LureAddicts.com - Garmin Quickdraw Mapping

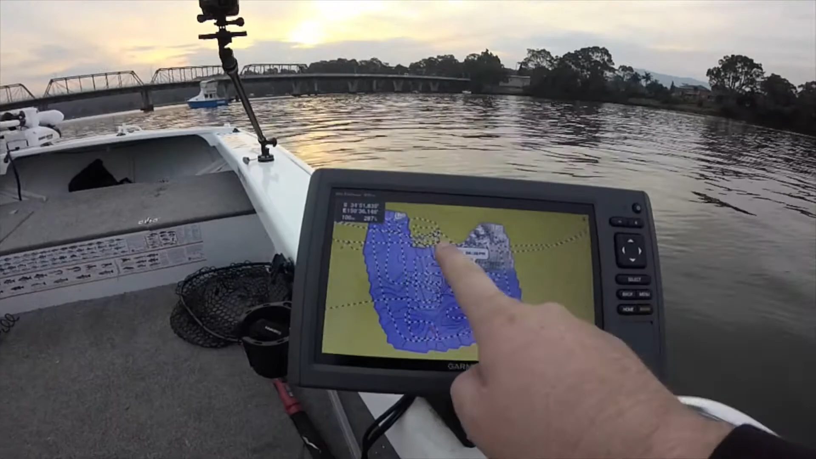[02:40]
zoom out a little bit there's a couple of boats fishing on the the northern end of the pylons so what you'll see is up around here that I haven't been around them obviously I don't want to annoy them too much but out in front of the fish and chip shop on the northern side of the river you can see the big hole that we've got here and you can see it's starting to peak out over here so that I know from experience that it does follow through there and becomes fairly shallow over this side of the river and over here this is the southern bank and you've got the wharf road restaurant where would that be probably about here.